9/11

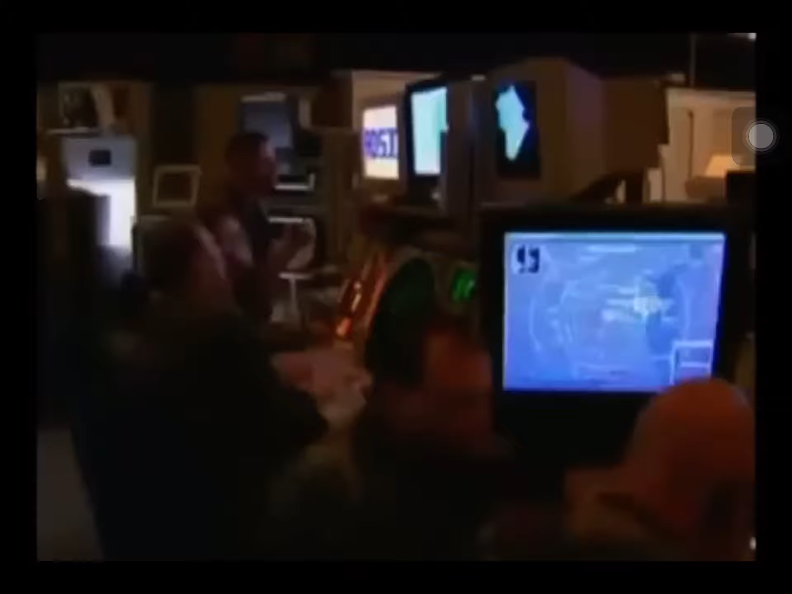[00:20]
American 11 is still in the air? This attracted all the attention towards the so-called Phantom plane.
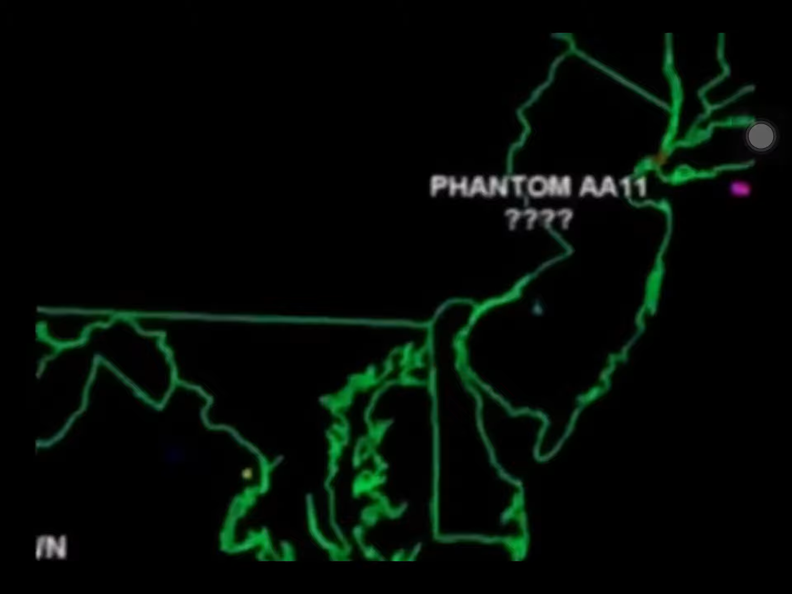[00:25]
He's still airborne, he's still a hijack out there, but we can't get a position on him.
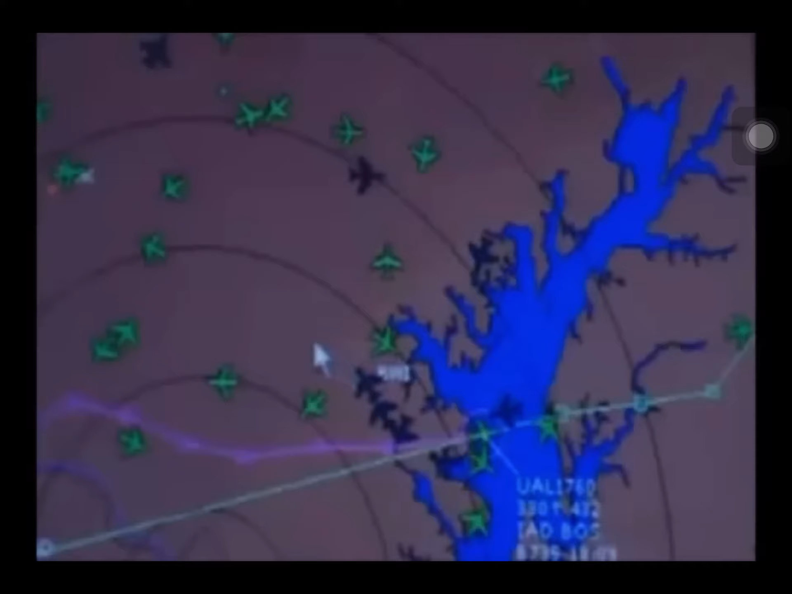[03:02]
He is not a hijacked aircraft. He's taken precautionary measures, and he's landing at Cleveland Center.